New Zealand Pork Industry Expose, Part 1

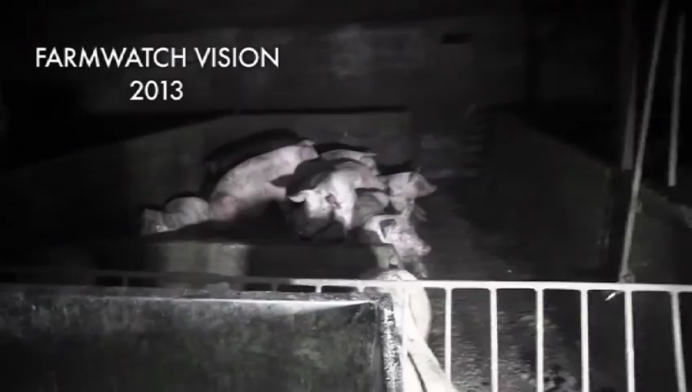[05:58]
and safe reveals this was not farm watchers first visit to the same farm that they shot this earlier
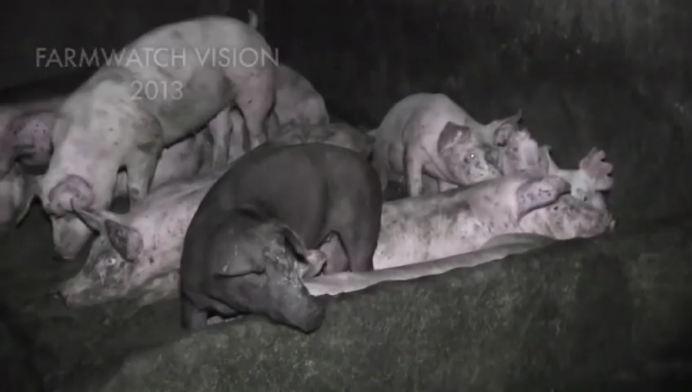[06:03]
video in March of
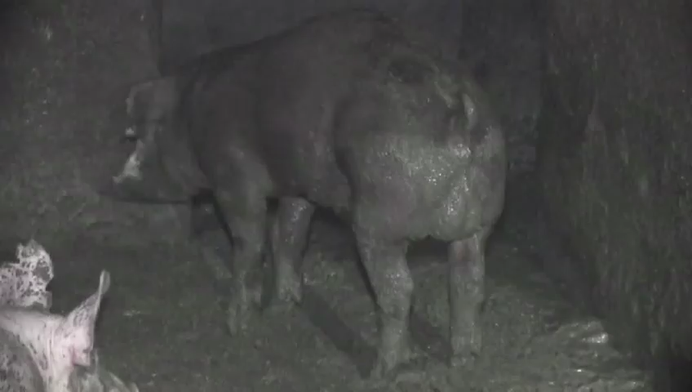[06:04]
last year well last year we met up with the activists from the group farm watch and they showed me some footage that they filmed in in March 2013
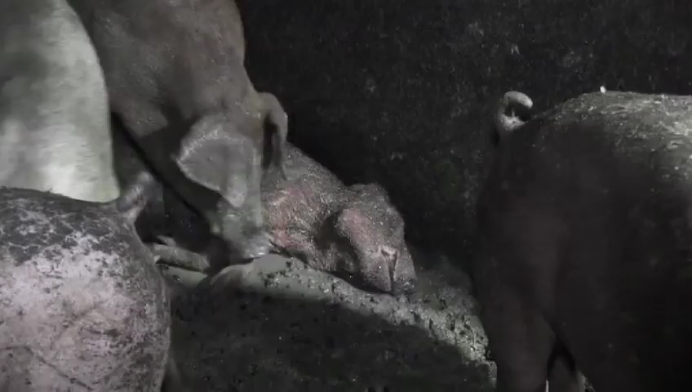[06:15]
they showed dead rotting animals left in pens with live animals really disgusting and only a short time before
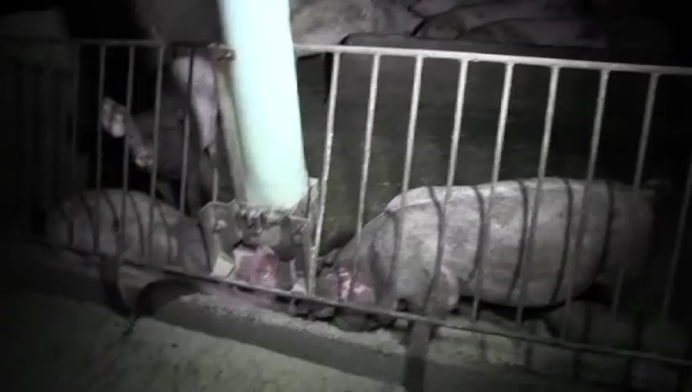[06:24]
this 2013 footage was taken the farm had just had a yearly audit and even received a pig care label the
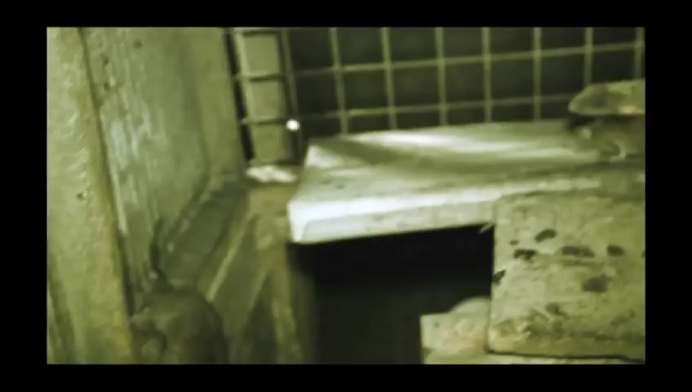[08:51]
so we showed him that other piggery in the farm watch
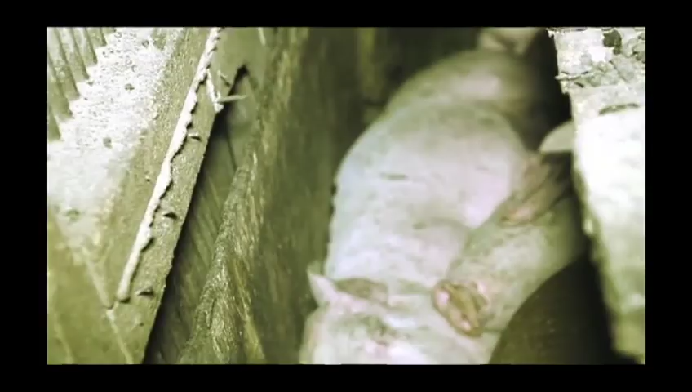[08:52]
video I mean I see rats scurrying over the pigs you think the public would be happy with that?